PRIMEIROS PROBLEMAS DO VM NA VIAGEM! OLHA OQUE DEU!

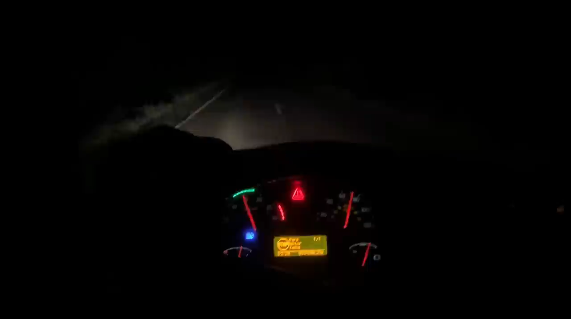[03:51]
Tu é louco. Ai, ai, ai. Só sei que daqui pra ali tá ruim, bó. É o que o teu sabe, Renan. Meu Deus. Tem um bicho aqui lá atrás. Já passou uns por mim.
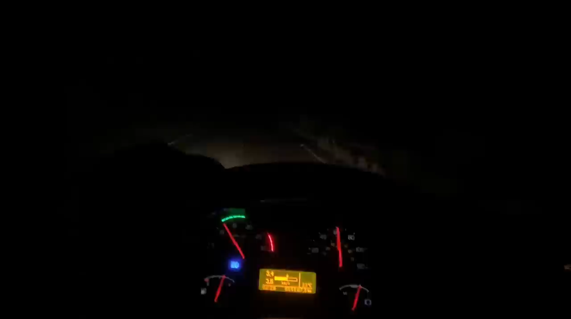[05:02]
Essa subidinha aqui, subia tudo 80 por hora daí, né? Ali como o giro é muito baixo, ó. Ali, ó, ele já caiu pra 12 mil giro lá.